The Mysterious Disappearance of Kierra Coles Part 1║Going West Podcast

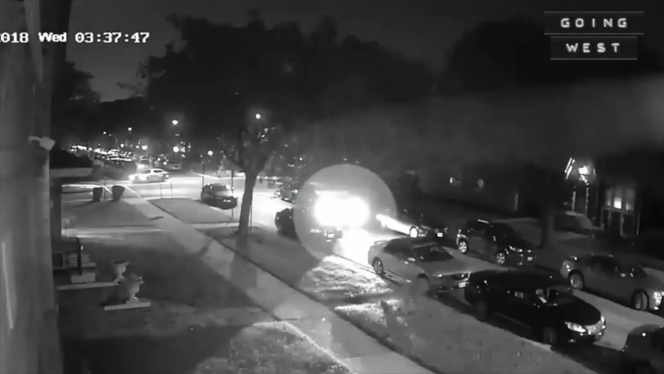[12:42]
The next sighting came from surveillance footage from another apartment building on Kiera's block and appeared to show Kiera and Josh leaving her apartment together and getting into Kiera's car on the evening of October 2nd. The next time they were seen was later that night at a nearby Walgreens, meaning that they had likely been running errands or just been out together doing other things until they were spotted at Walgreens.
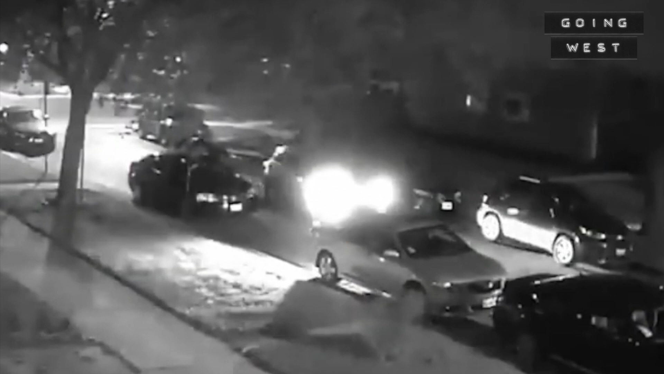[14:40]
Strangely, the man exited her car from the passenger side, not the driver's side.